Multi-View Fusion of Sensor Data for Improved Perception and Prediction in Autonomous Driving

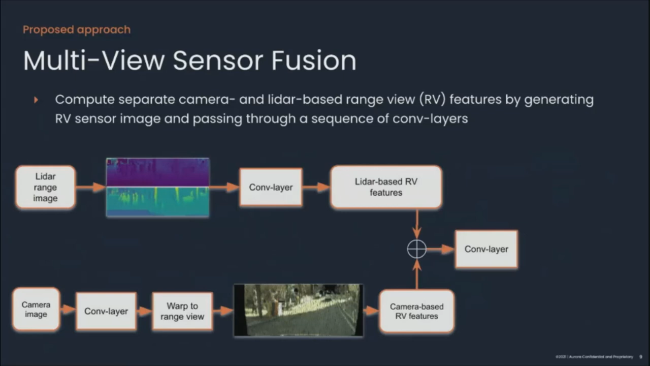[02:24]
These two feature maps are then concatenated together and passed through another site of shallow convolution layers and finally gets projected to BEV. This is what our final architecture looks like, which we referred as LIDAR camera multi-view or LC-MV for short.